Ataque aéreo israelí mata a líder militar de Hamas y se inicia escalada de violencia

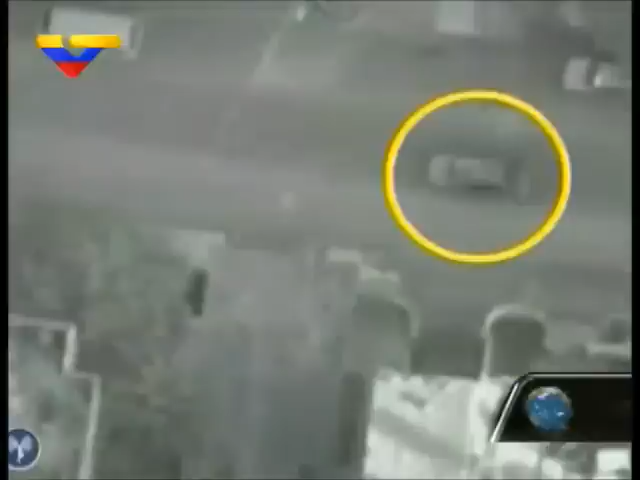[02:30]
Localizar y lanzar a través de toda la moderna tecnología un cohete que no iba a fallar contra este vehículo, disparó este nuevo ciclo de acción y reacción. Allí iba el líder más importante de Hamas y vean los resultados.